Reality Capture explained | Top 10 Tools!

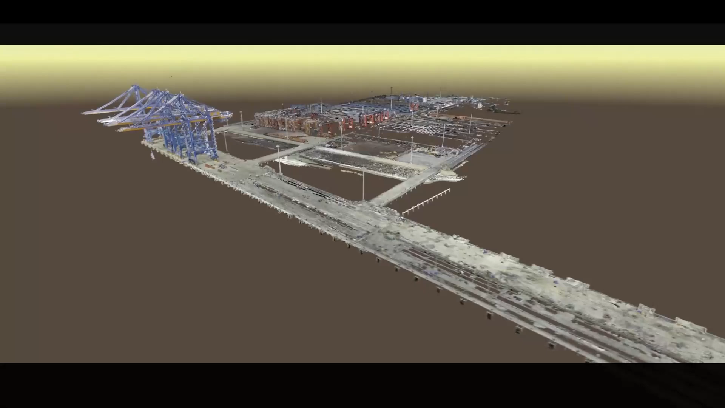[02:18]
captures a detailed 3d representation of its surroundings but here's the key to maximizing
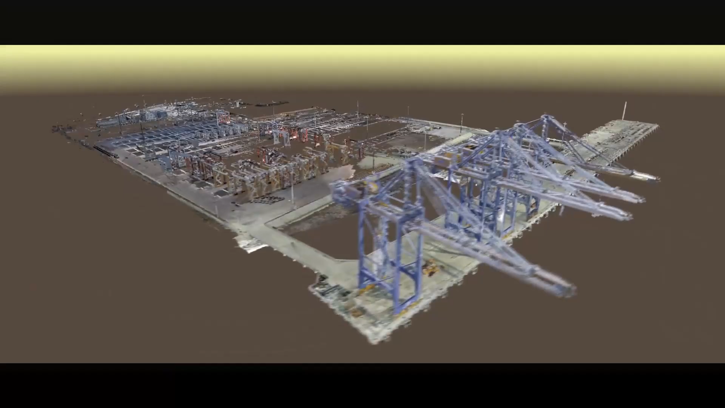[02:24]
its efficiency selecting target spots strategically
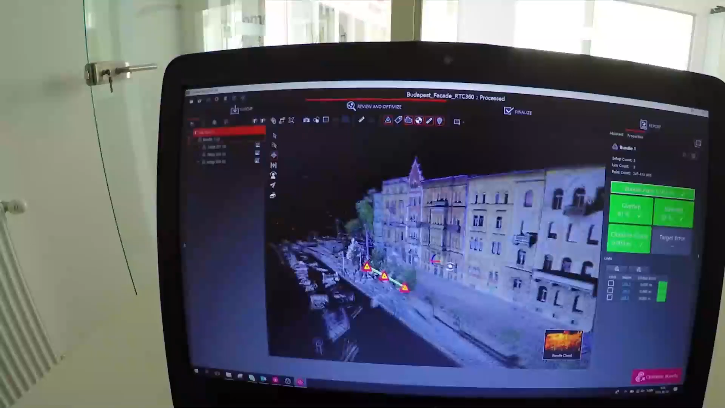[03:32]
time and resources but also ensures a more thorough and
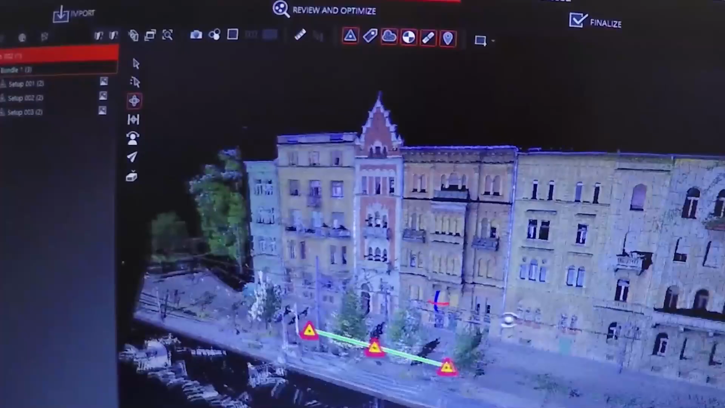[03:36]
accurate representation of the site apart from terrestrial laser scanners which strictly have to be placed on a flat
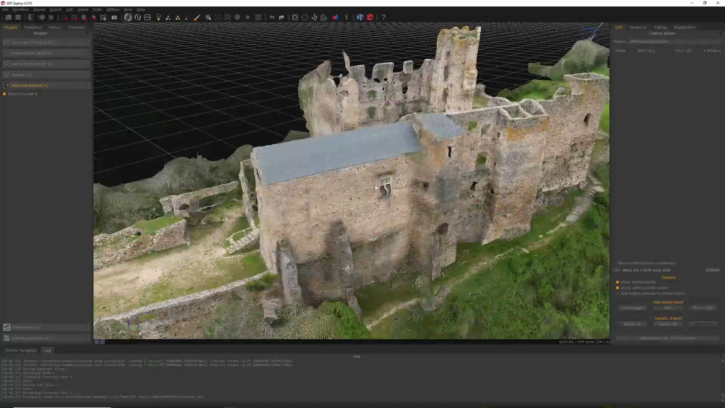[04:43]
photogrammetry software then analyzes these images identifying common points and piecing them together to form a